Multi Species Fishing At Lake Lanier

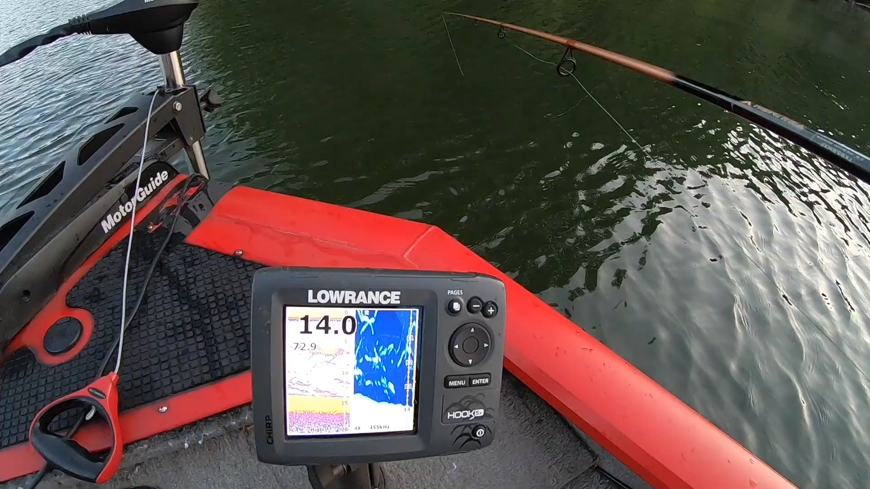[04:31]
This is what I'm seeing on my fish finder. That's bait up there. Looks like fish around it.